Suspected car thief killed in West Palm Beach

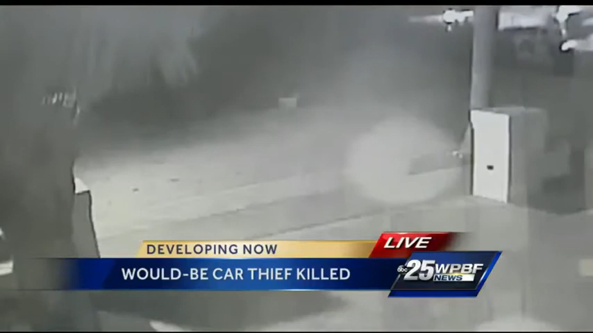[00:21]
THIS VIDEO WAS TAKEN BY A NEIGHBOR. YOU COULD SEE A MAN WALKING ALONG THE SIDEWALK AND ANOTHER MAN NOT FAR BEHIND IN A HURRY. ANOTHER NEIGHBOR SNAPPED THESE PHOTOS. YOU SEE SOMEONE PULLING ON CAR DOORS SEEING IF THEY WERE UNLOCKED.
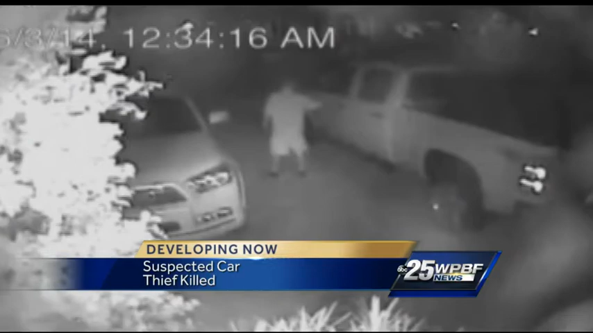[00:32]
RESIDENTS BELIEVE IT'S THE SAME GROUP OF MEN WHO TRIED TO BREAK INTO SEVERAL HOMES HERE ALONG ARLINGTON ROAD IN WEST PALM BEACH EARLY TUESDAY MORNING.